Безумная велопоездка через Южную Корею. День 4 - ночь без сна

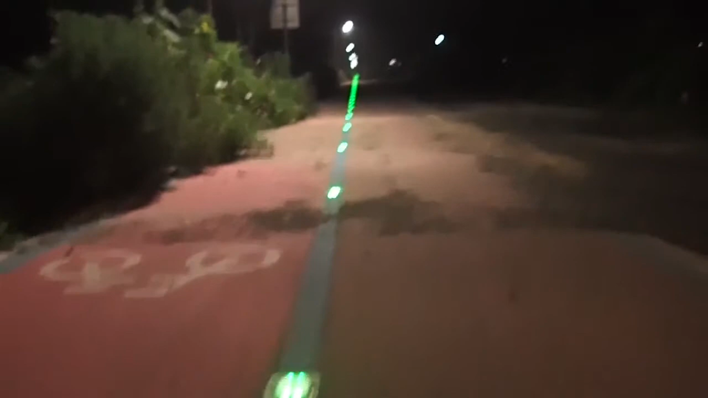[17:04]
Красивую дорожку сделали. Прям до конца. И вот она здесь сейчас поворачивает. И идет на мост. Мне очень хочется на этот мост.